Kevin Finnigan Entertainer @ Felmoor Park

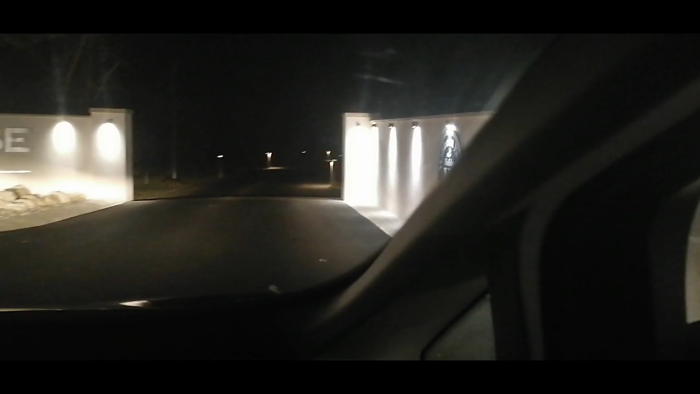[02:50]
A crazy horse borrowed saloon. Five mile an hour. And I'll put it back on when we get there, because there's cars coming.
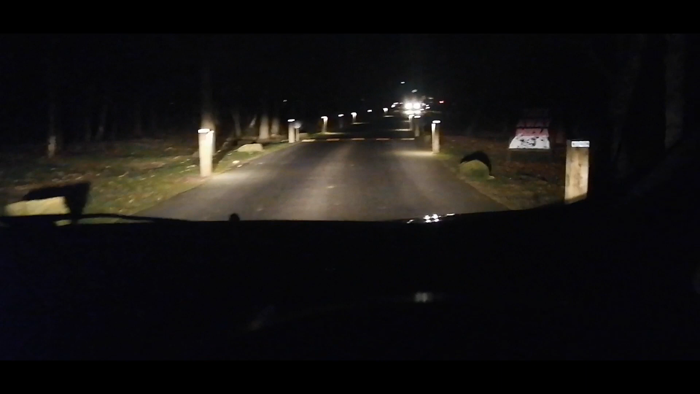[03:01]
So, plenty of log cabins around. Full beam here. It's pretty dark here.
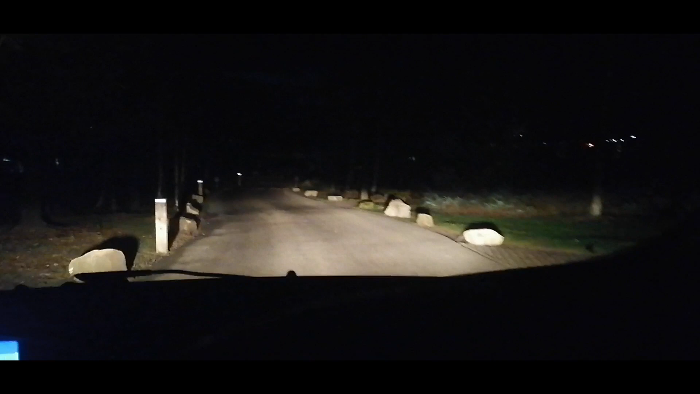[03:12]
I do believe we will see the Greely Horse Saloon pretty soon. And there she is.